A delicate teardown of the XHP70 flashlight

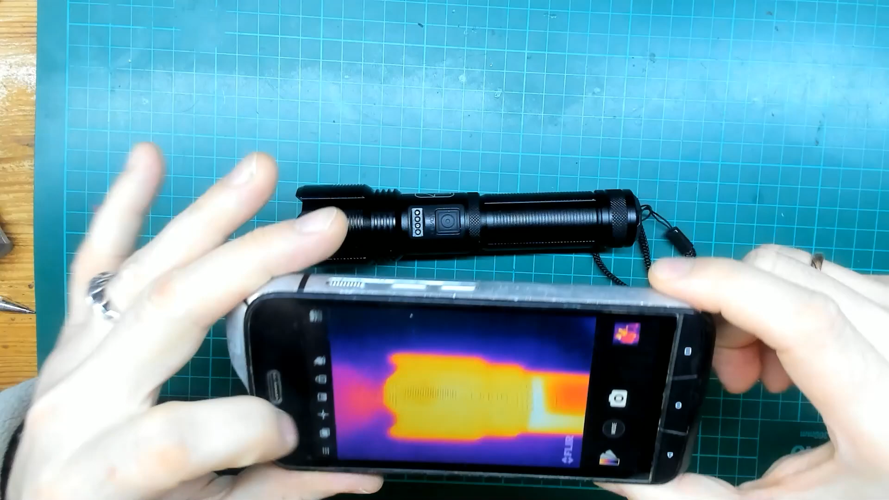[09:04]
the hottest place between somewhere somewhere
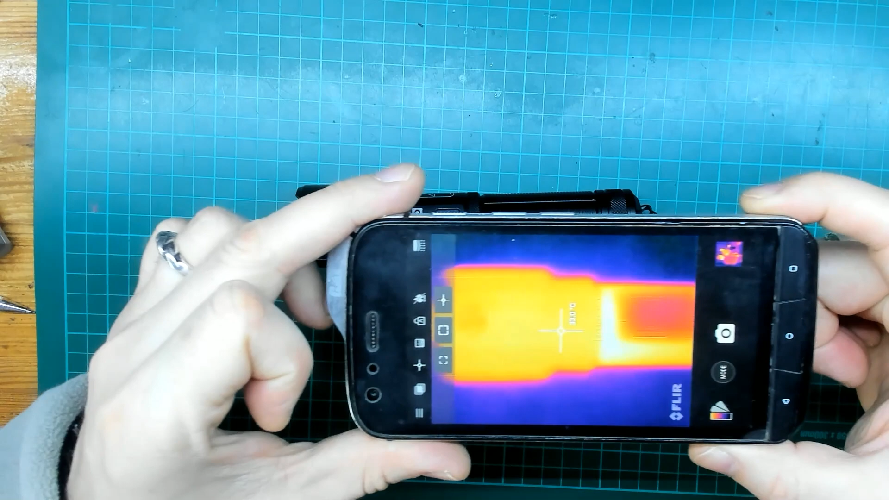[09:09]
beneath the head over there
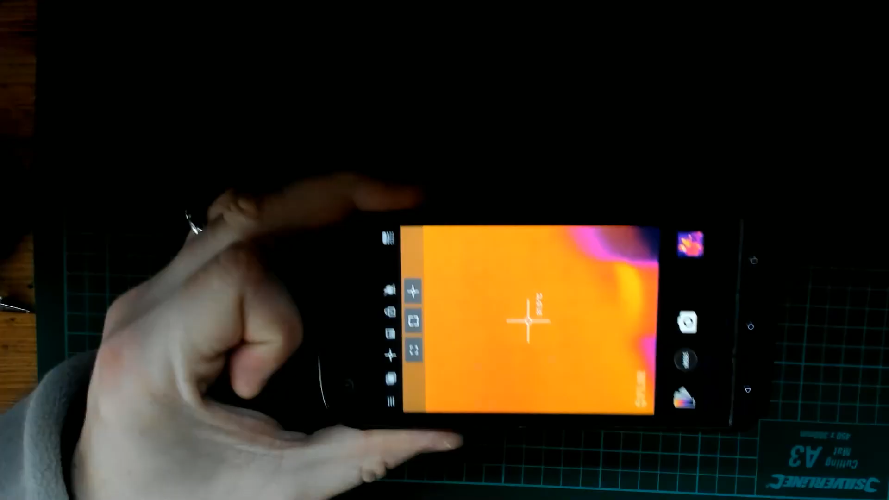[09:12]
and there is something about 31 degrees
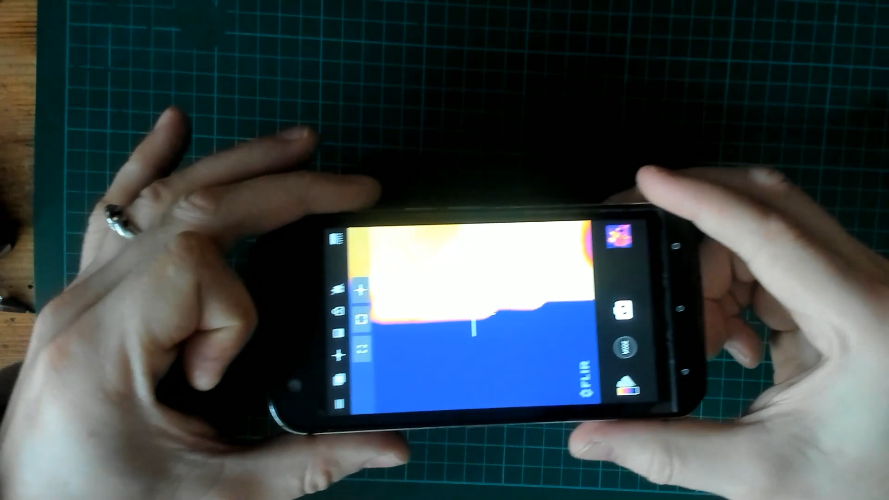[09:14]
but but I guess I guess it's much more hotter actually
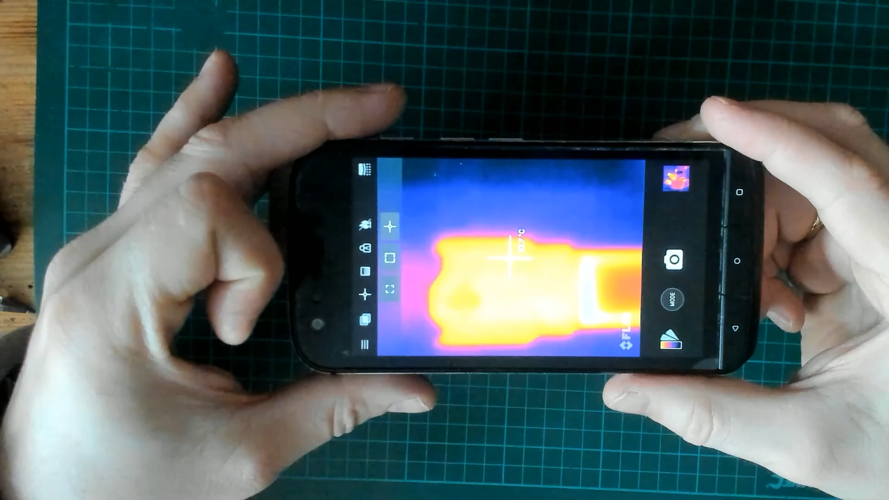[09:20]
it's hard to see that the temperature over there because it is in the same color than the then the heat so it's something about 31 35 degrees over there
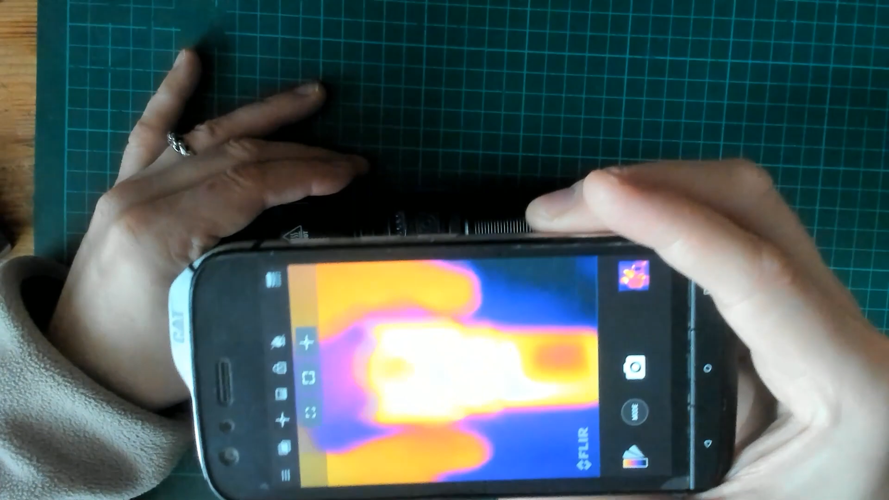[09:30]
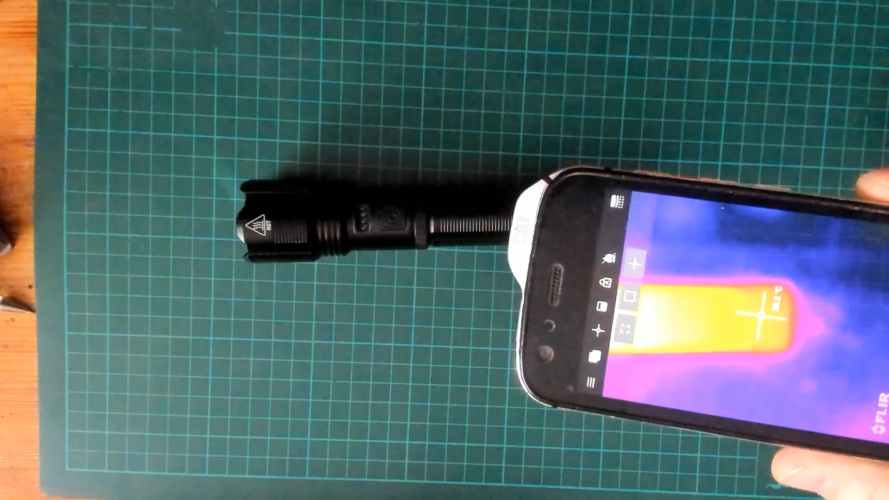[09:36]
yeah now you can see that it's turning actually really hot so I don't know